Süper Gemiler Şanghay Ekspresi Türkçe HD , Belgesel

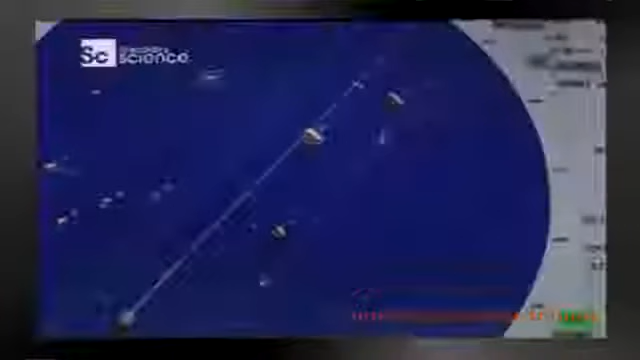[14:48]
Pusulanın her yönünden beliren 8 tane uyarı var.
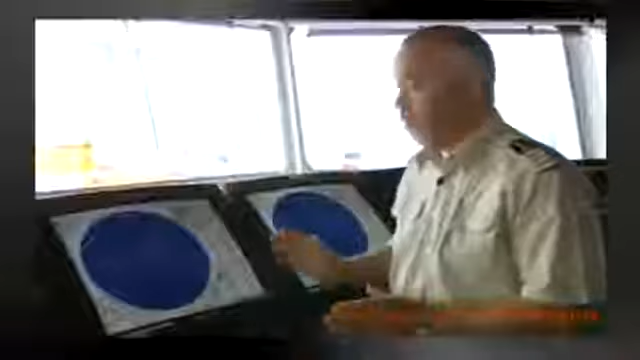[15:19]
Böylece geçmek için güvenli bir mesafe olacak.
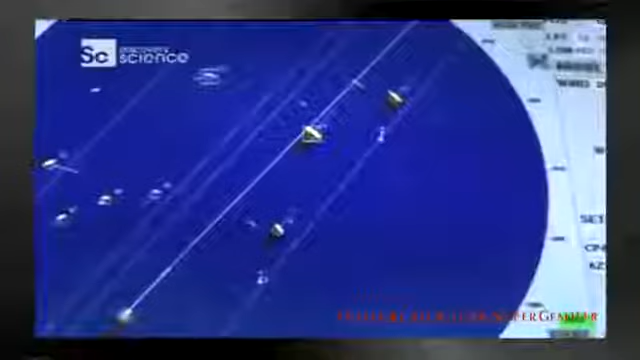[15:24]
Geminin radar sistemine bağlı otomatik tanımlama sistemi gerçekten de çok etkileyici bir elektronik alet.